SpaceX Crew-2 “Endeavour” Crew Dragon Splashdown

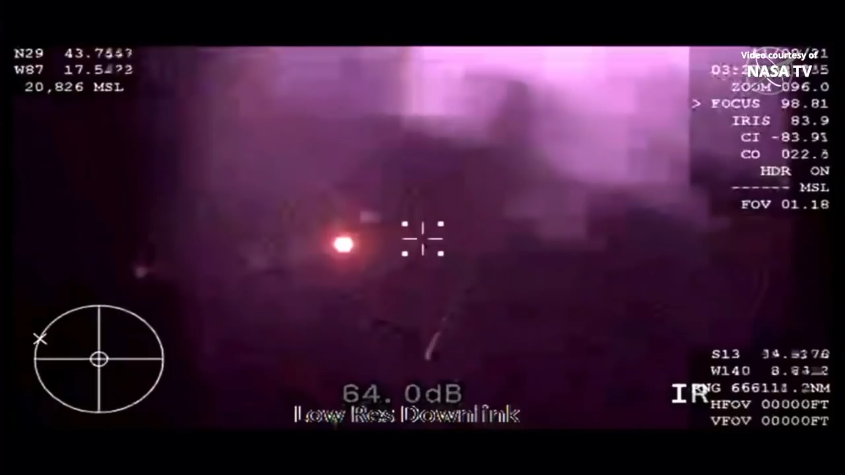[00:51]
wonderful to hear from the crew on the other
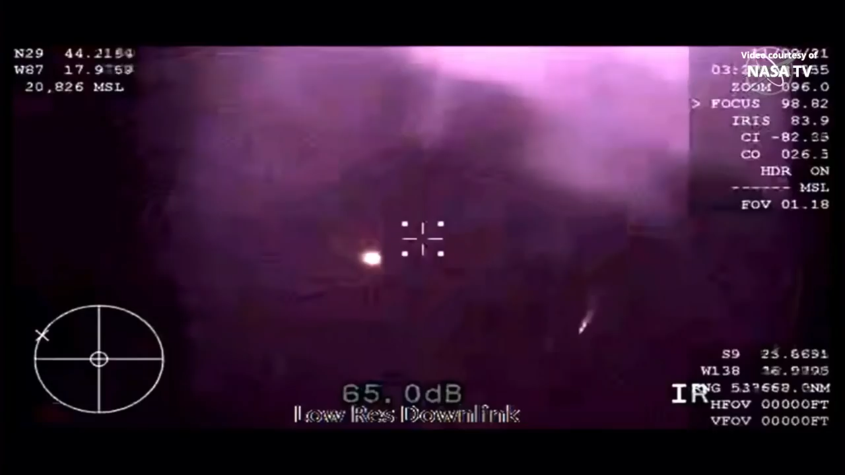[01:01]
side of the blackout period the wb-57 high altitude aircraft providing that thermal
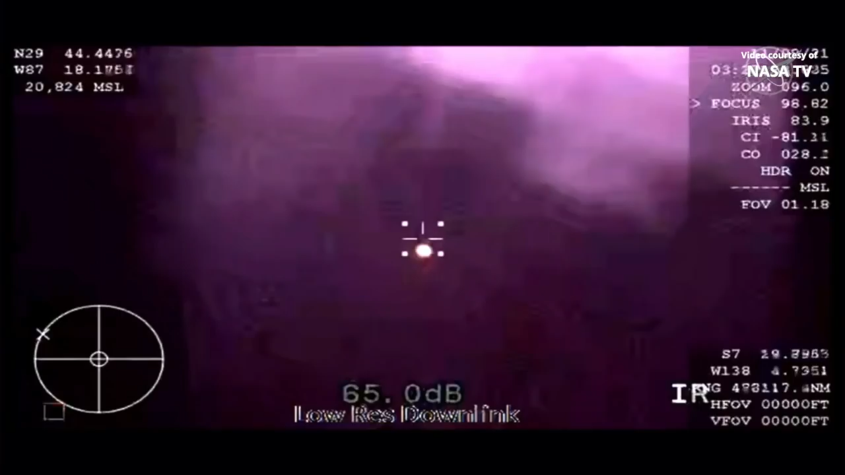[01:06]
imaging we saw the tail of the entry of the
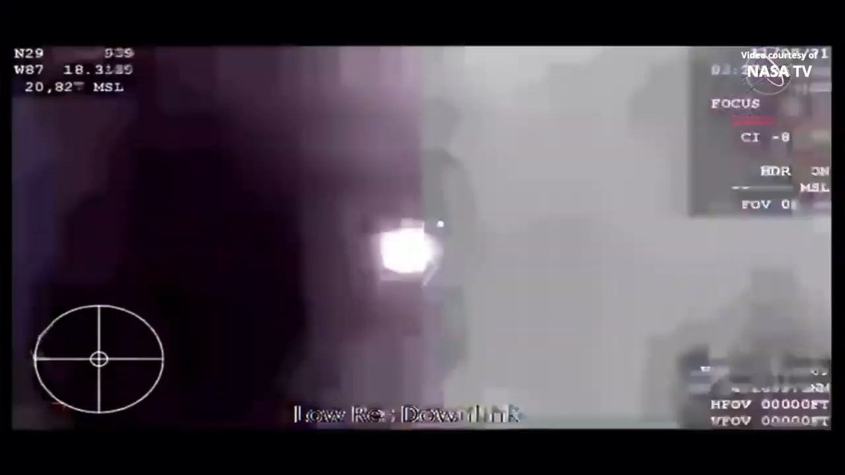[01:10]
vehicle itself absolutely beautiful gps converters expect nominal altitude for drugs
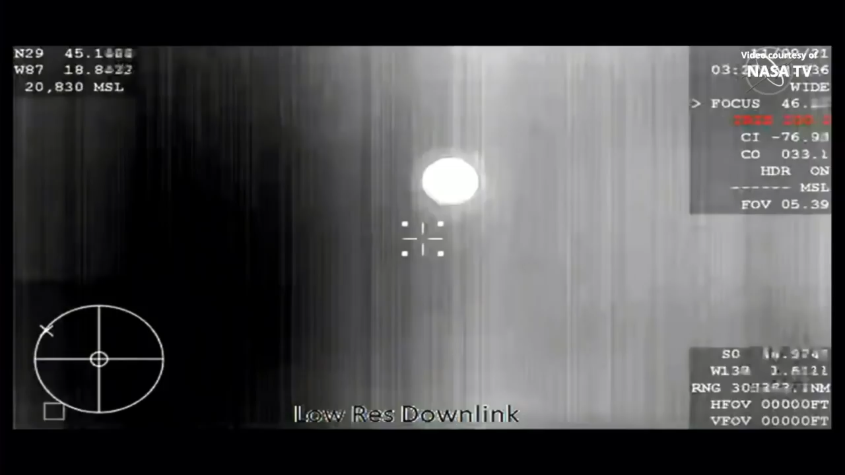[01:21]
so again nominal altitude for drogue deployment that happens at about 18 000 feet again good news after good news gary things are looking great for crew to return i am loving this flight that uh that altitude expected one minute from now
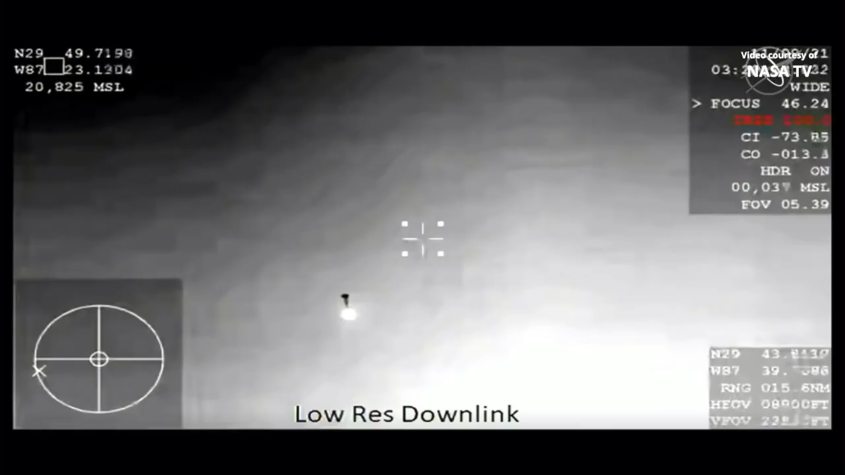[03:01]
that'll slow us down from 350 miles an hour to 120 miles an hour drag in video on two healthy drogues descent rate nominal
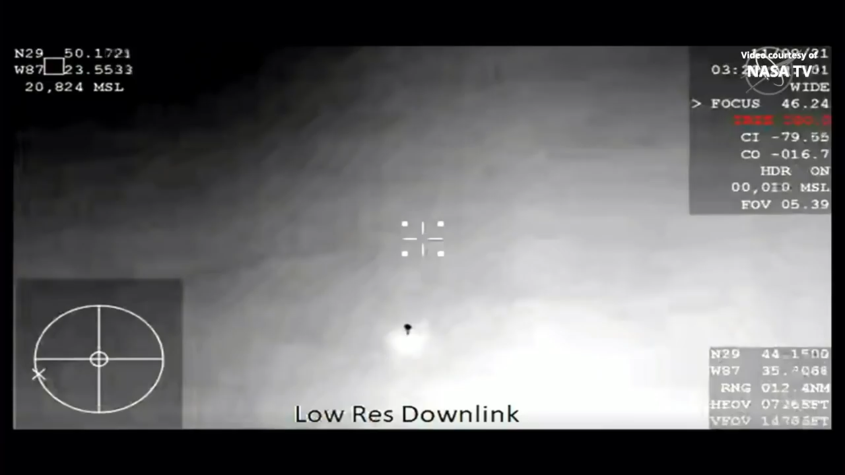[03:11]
copy great news
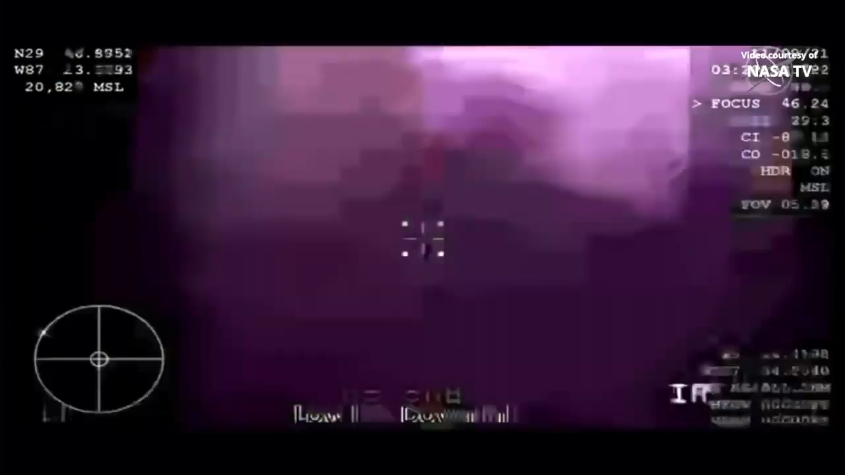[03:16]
so in about 30 seconds the main shoots are going to come out there are four of them and they deploy
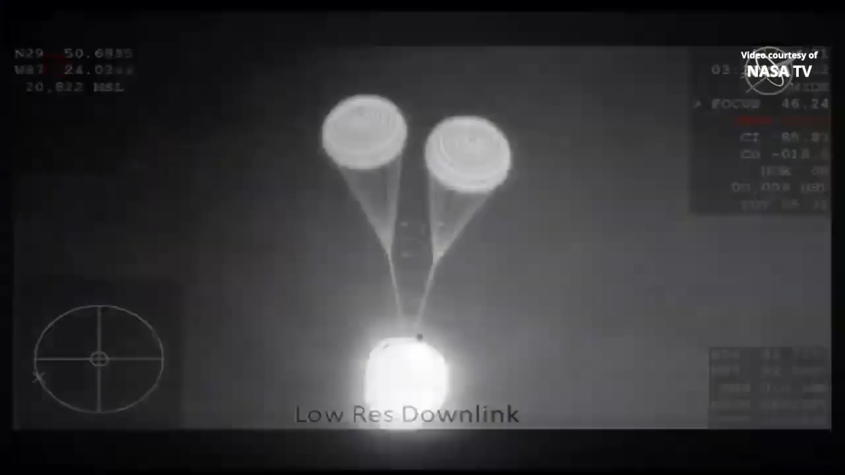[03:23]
at about 6 500 feet oh gary look at this this is an
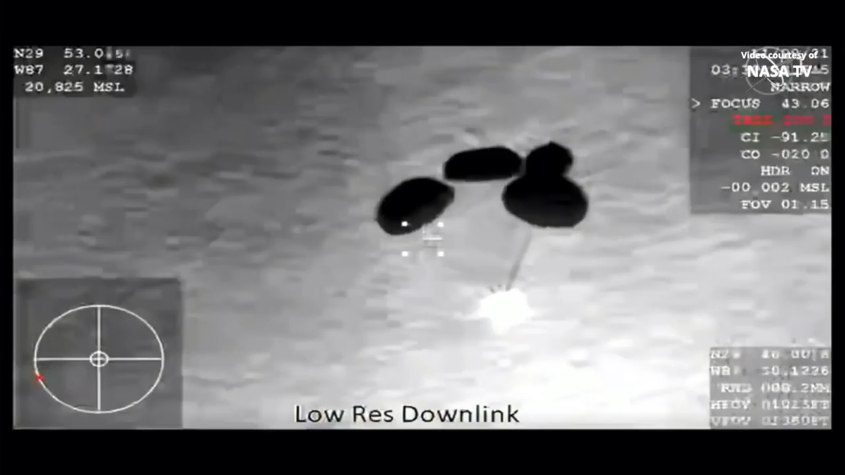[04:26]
from now visually you can see one
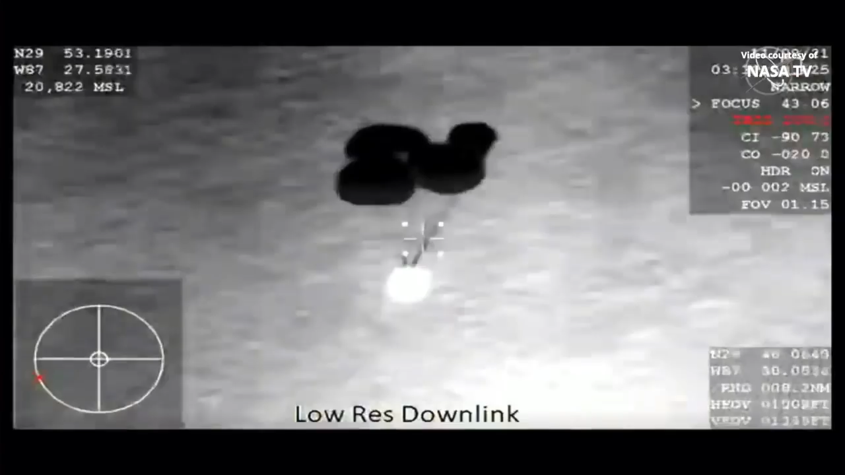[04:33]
of the mains taking slightly longer to inflate but the teams are
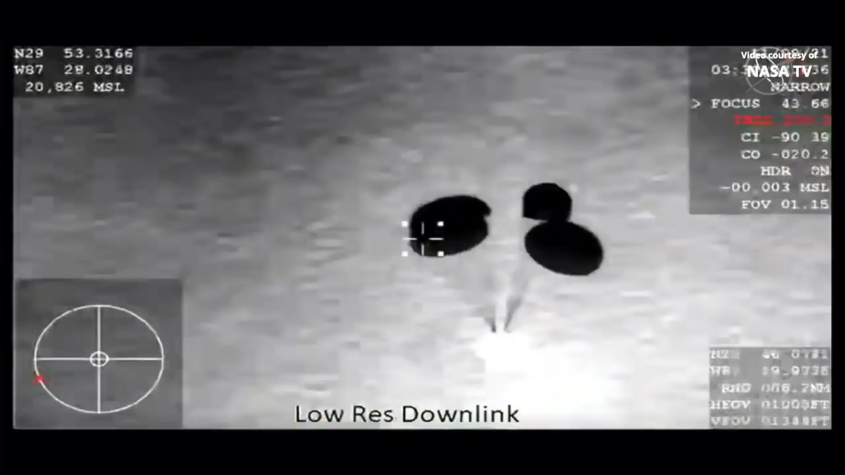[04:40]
are tracking that as a nominal inflation rate and the descent rate is as expected we
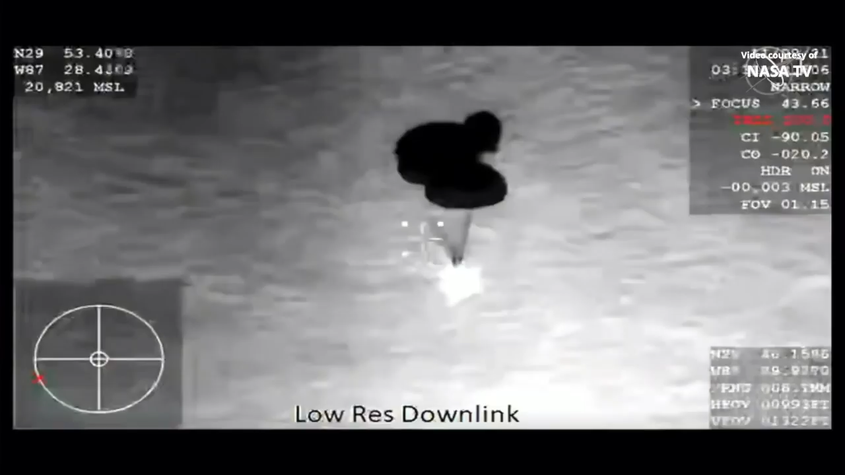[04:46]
do have four healthy mains and we are expect expecting an on-time splashdown